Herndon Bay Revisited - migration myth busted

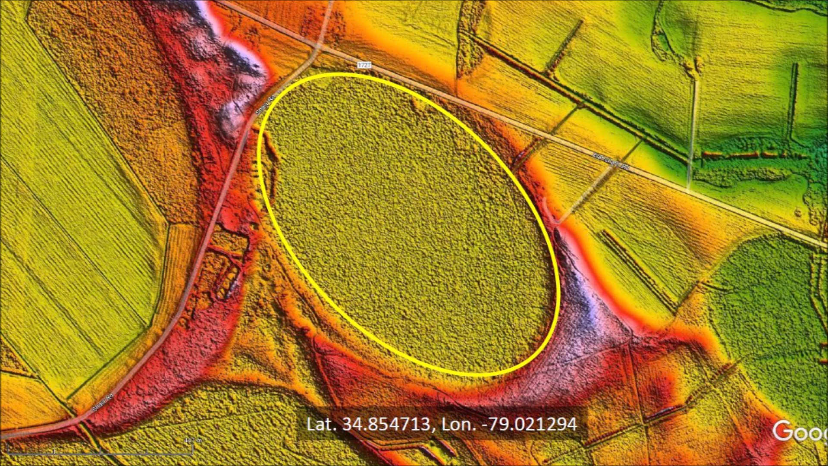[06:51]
The corresponding LiDAR image shows that well-preserved Carolina Bays have a precise elliptical geometry and raised rims, which are made by the compressive forces of a projectile passing through a viscous medium. The paper by Moore illustrates a model of Carolina Bay formation and migration based on earlier models by Kachorovsky and data from Herndon Bay.
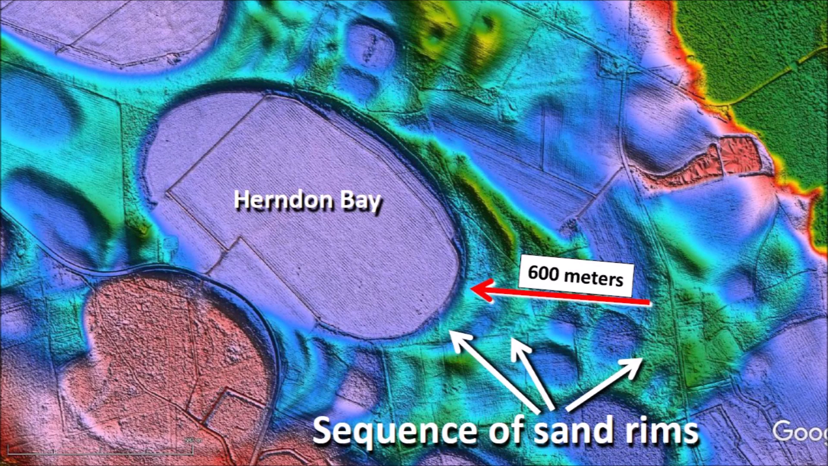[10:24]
The authors write, quote, Basin migration was punctuated by periods of stability and construction of a regressive sequence of sand rims with basal muddy sands incorporated into the oldest rims, end quote. The ancient Greeks knew that ellipses are conic sections.
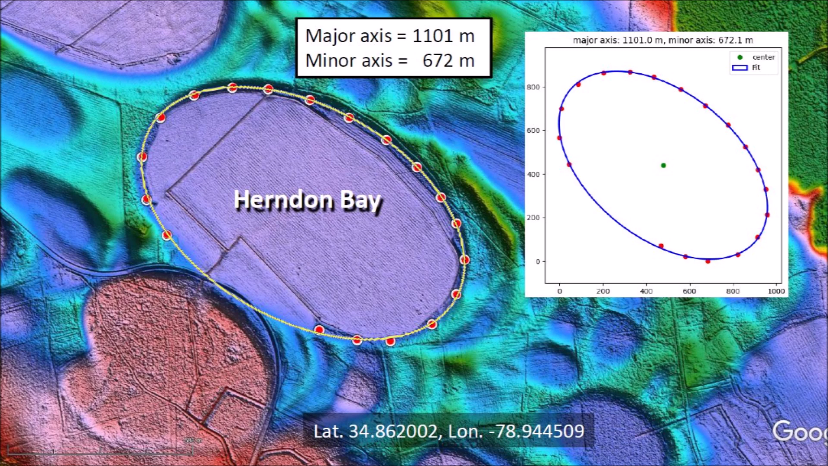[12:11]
This is a more exact fit than we observed for Kaczorowski's experiment. The major axis measures 1,101 meters and the minor axis measures 672 meters. Mathematically, only five points are needed to define the path of an ellipse. Since well-preserved Carolina Bays are elliptical, we can determine the characteristics of a bay that is partially obscured. In this case, we sampled the coordinates along a rim that was characterized as a remnant of the migration of Herringdon Bay.
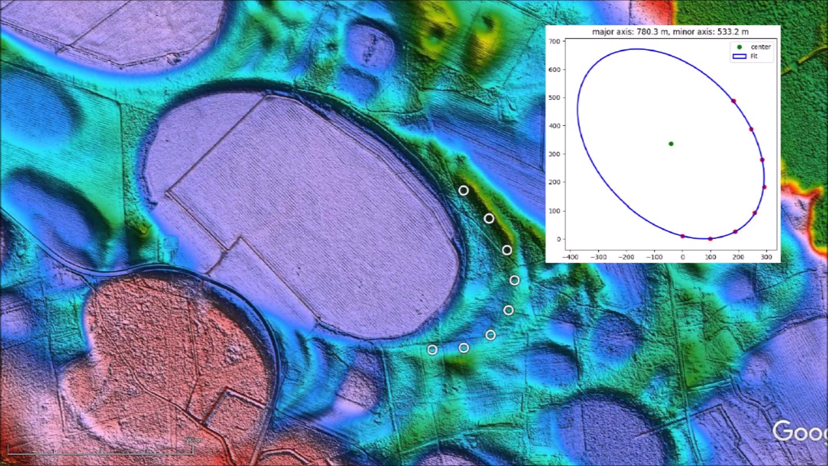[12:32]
The resulting ellipse has a major axis of 780 meters and a minor axis of 533 meters, which is a lot smaller than Herringdon Bay.
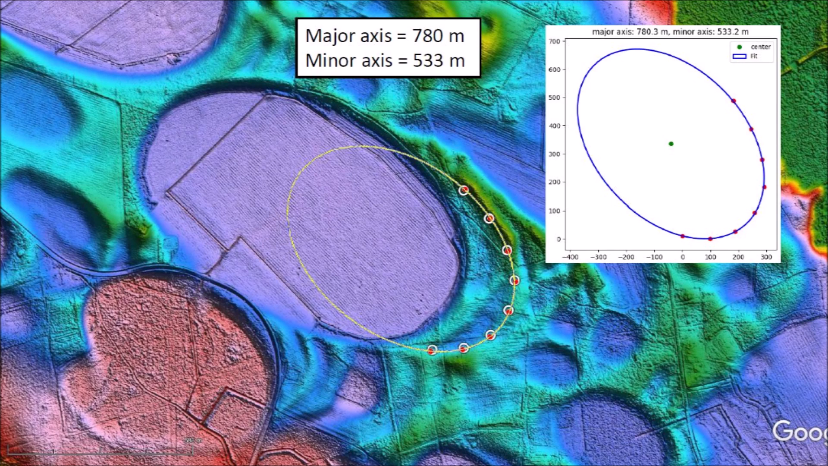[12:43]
This could not be a remnant rim of Herringdon Bay migration unless the bay shrank and then expanded again. The rim located 600 meters away from Herringdon Bay was considered by Moore's paper to be the original location of the bay from which a migration started. Only a portion of this rim is visible, but we can take sample points along the perimeter to get the characteristics of the elliptical basin. This ellipse is slightly smaller than Herringdon Bay, but bigger than the ellipse for the intermediate rim.
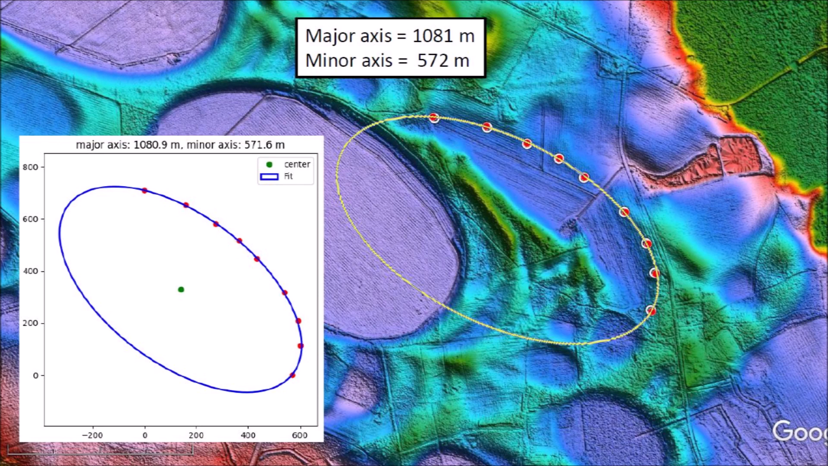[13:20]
The migration hypothesis becomes less credible because a large bay has to become smaller and then bigger again. Fitting ellipses to Herringdon Bay in the partially overlaid rims gives us a new perspective based on the geological law of superposition.
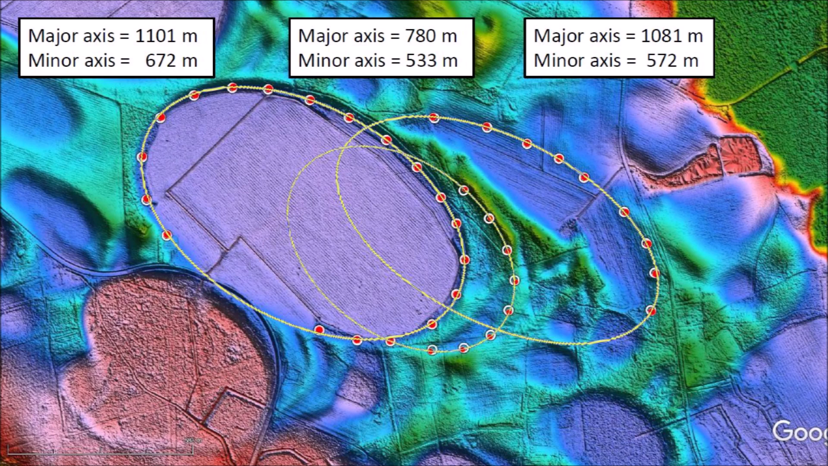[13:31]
First, an oblique impact by a glacier ice boulder created a penetration funnel with a major axis of 1,081 meters. Finally, a larger ice projectile produced a conical cavity that formed Herringdon Bay.
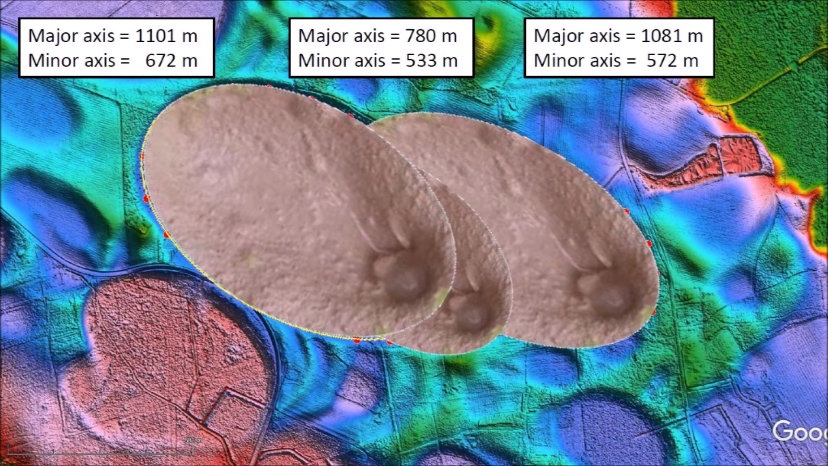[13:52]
This ellipse had a major axis of 1,101 meters. Something not mentioned in Moore's paper was the small bays along the margin of the first large one. Little details should not be ignored. The migration story cannot account for these small bays. These small impact basins were created by small pieces of glacier
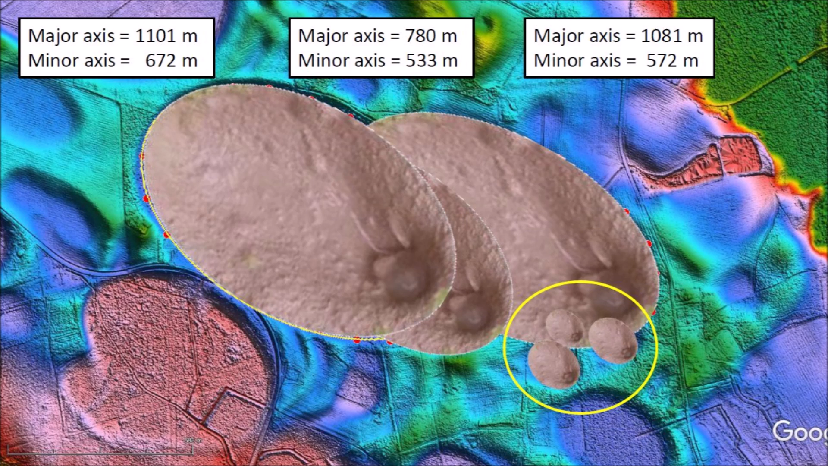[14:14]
ice with very high ballistic trajectories and they impacted the ground after the bigger bays had formed. Herringdon Bay is located 1,111 kilometers from Lake Michigan, which is assumed to be the point from which the ice boulder that made this basin was launched. The basin has a width of 672 meters and a length of 1,101 meters. The width-to-length ratio corresponds to an impact angle of 37.6 degrees.
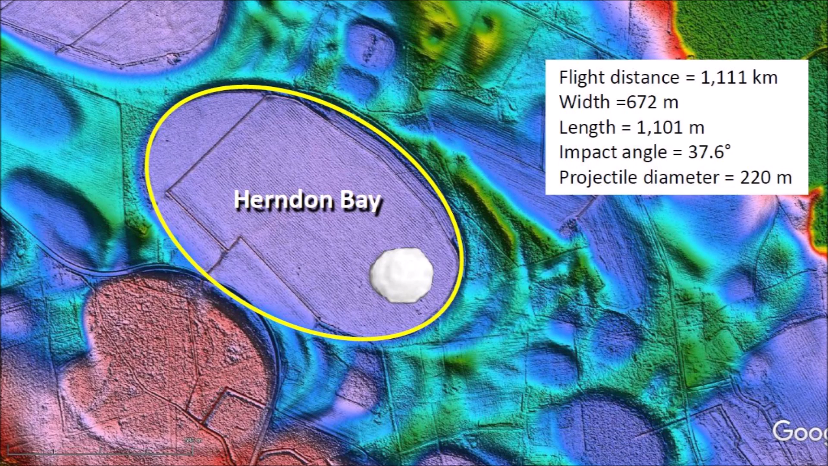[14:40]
The diameter of the glacier ice projectile that made this basin is estimated to be 220 meters, which is one-fifth of the basin length.
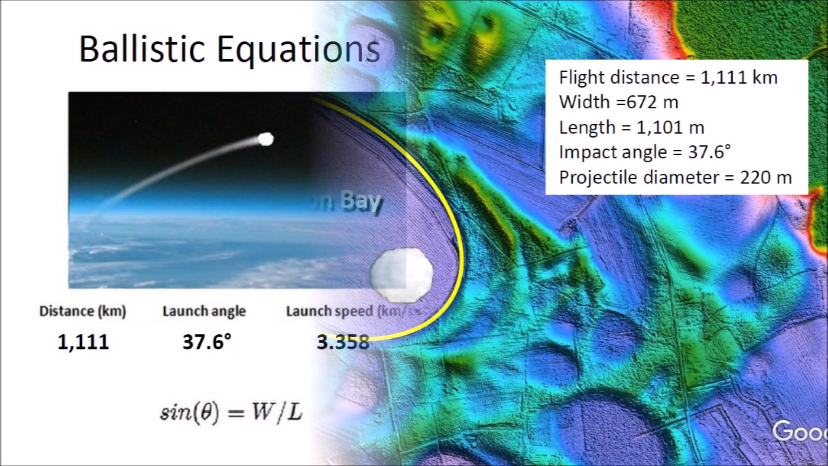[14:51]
The ballistic equations indicate that the glacier ice boulder that made Herringdon Bay was launched at a speed of 3.358 kilometers per second.
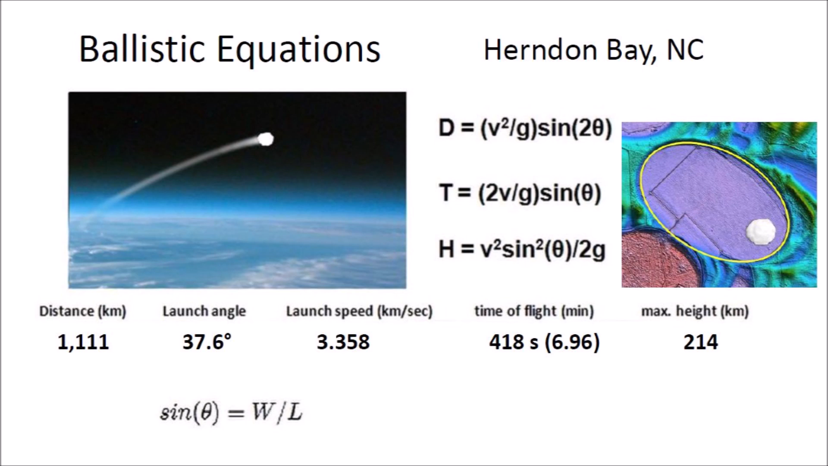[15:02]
It had a flight time of 6.96 minutes and reached a height of 214 kilometers above the surface of the Earth. The trajectory was a suborbital spaceflight in the vacuum of space.
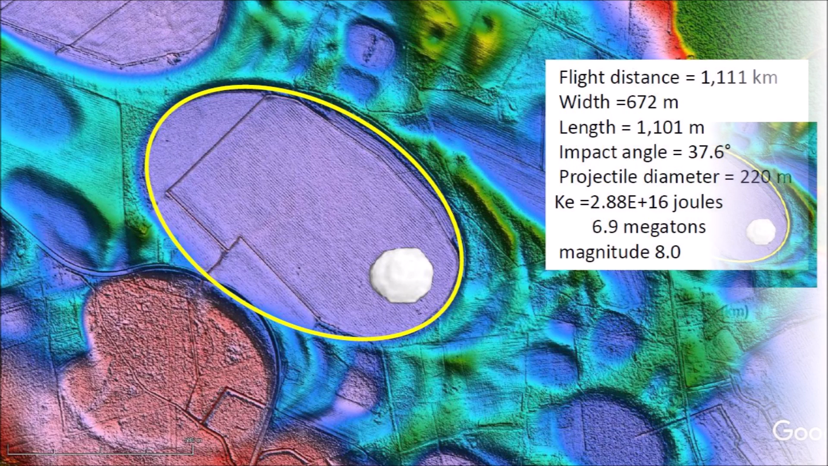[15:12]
The kinetic energy of the impact that made Herringdon Bay was equivalent to 6.9 megatons of TNT, which would have caused seismic vibrations of magnitude 8.0. The interpretation of the features of the Carolina Bayes will continue to be contested based on the dates, the morphology, and the law of superposition.
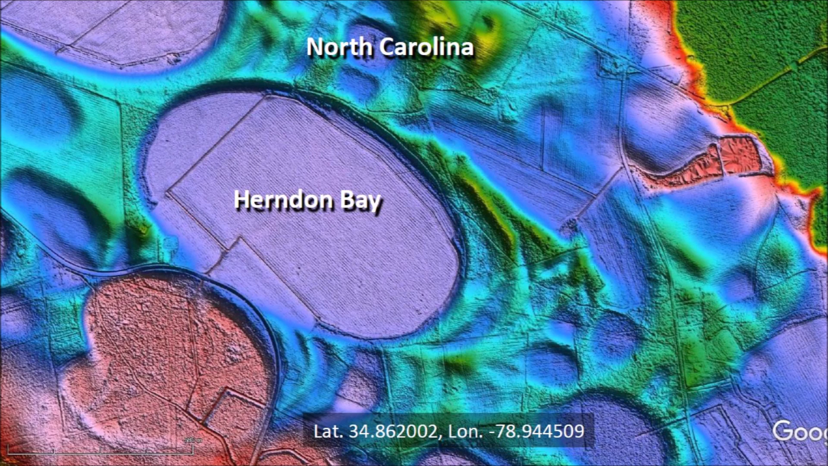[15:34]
However, the application of the least squares method for fitting ellipses to Carolina Bayes is a new analytical tool that will help to settle many questions. Thank you for joining me in the investigation of the Carolina Bayes and the Younger Dryas Cataclysm.